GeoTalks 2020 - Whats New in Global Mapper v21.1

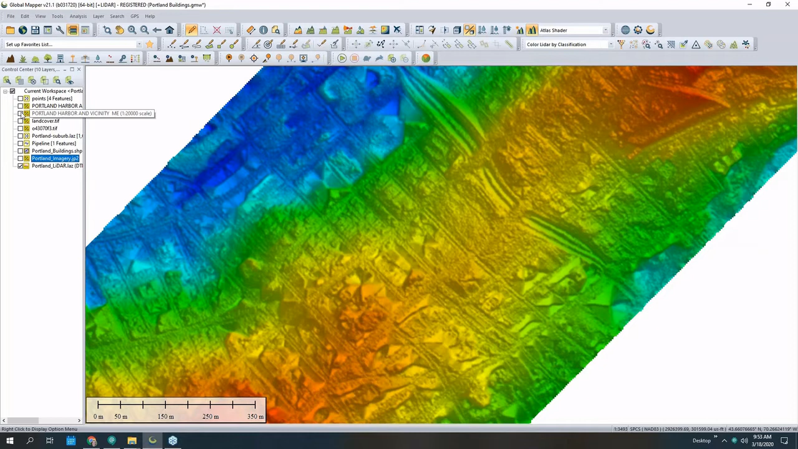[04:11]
so the example that I have here um let's take a look at some land cover data so I'm just going to zoom out a little bit and I have some national land cover data
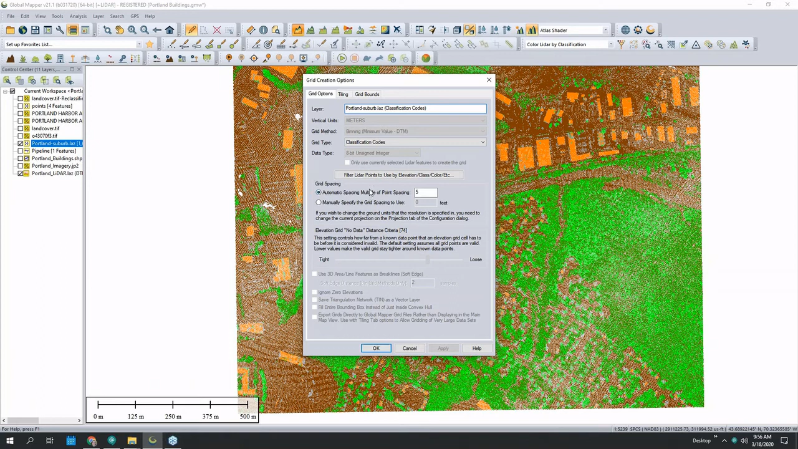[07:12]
you know or just using it for analysis where we want to look at certain areas and so my starting point here is to be is going to be to create that grid of those classification codes and I can pick an output spacing here we'll just increasing our spacing a little bit here just to cover our full extent here so now I've turned this into a raster and this is probably a little bit